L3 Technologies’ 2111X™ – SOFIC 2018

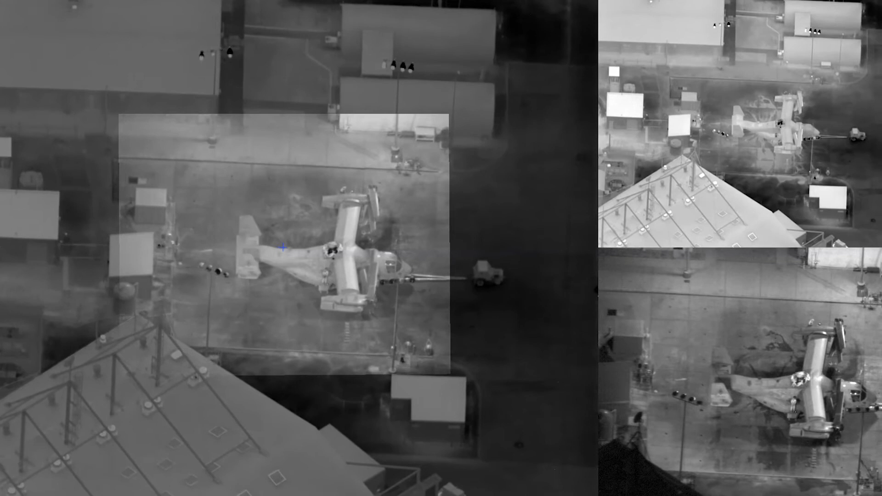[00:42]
X-MAST is a technology that provides excellent stabilization,
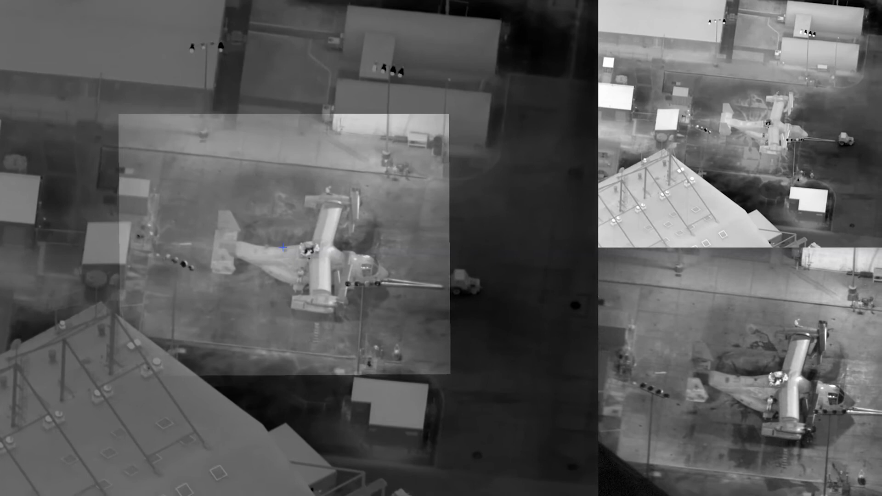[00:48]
two micro-radiens of stabilization, under all airborne conditions, allowing the greatest possible imagery resolution from very long standoffs.